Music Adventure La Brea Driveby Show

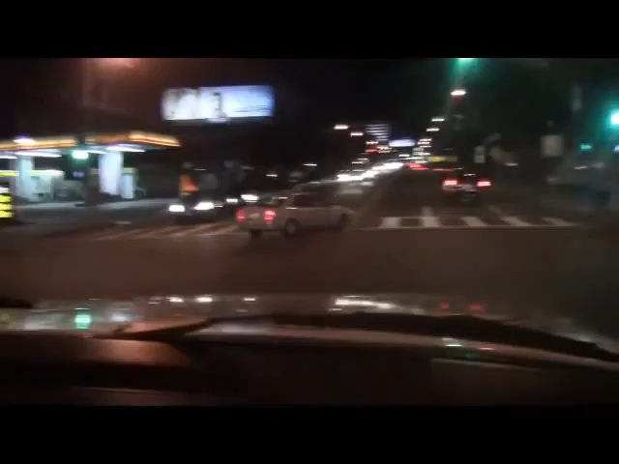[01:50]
Well, we'll see. We'll see what this is. Remember where that is. Tell us. Fountain and La Brea.